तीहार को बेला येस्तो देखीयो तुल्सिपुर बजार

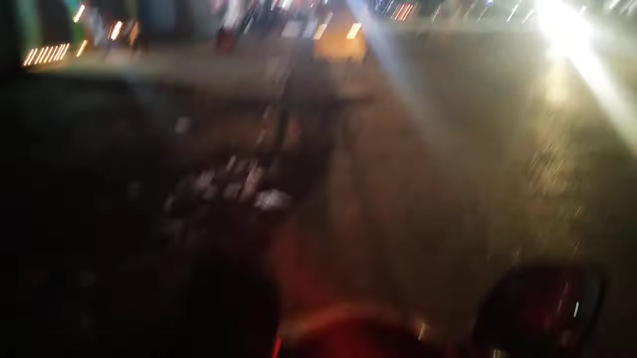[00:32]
म चाहिँ अहिले बाइकमा छु र भिडियो बनाउँदा केही डिस्टर्बेन्स आयो म त्यसको लागि सरी भन्न चाहन्छु। म चाहिँ बाइक स्टार्ट गर्छु है। त्यहाँ
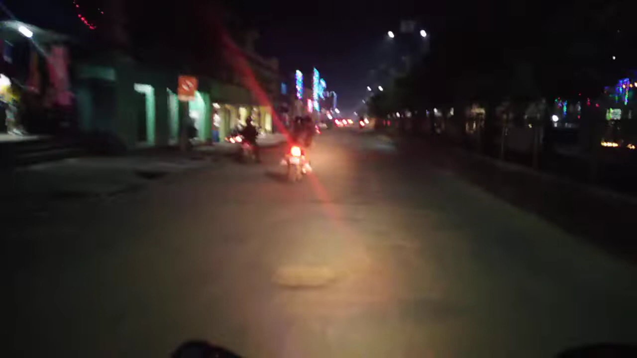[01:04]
वीरेन्द्र चोकमा बत्तीहरू झिलिमिली बलिरहेका छन् र झिलिमिली बत्ती
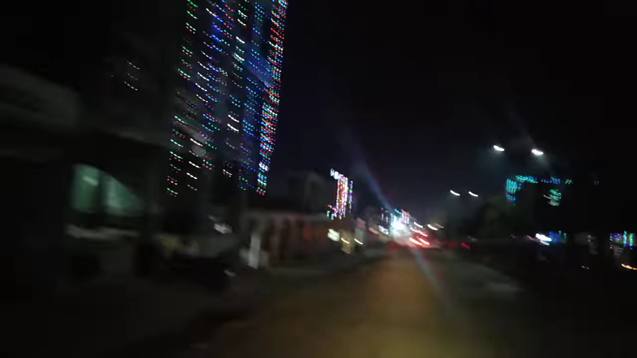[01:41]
क लाइनमा देखिएको दृश्यहरू हो तपाईँहरूलाई देखाउन लागिरहेको छु।
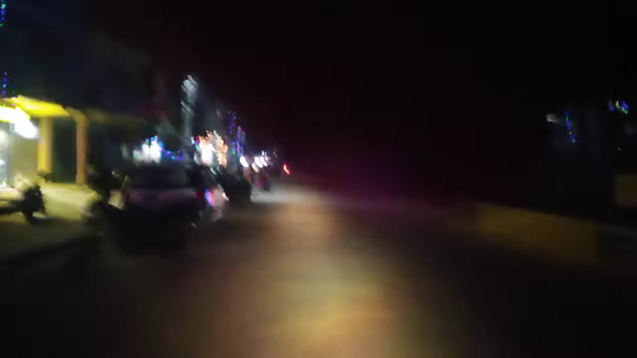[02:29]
अहिले बाहिनी चोकबाट गलाइनतर्फ प्रवेश गर्दैछु।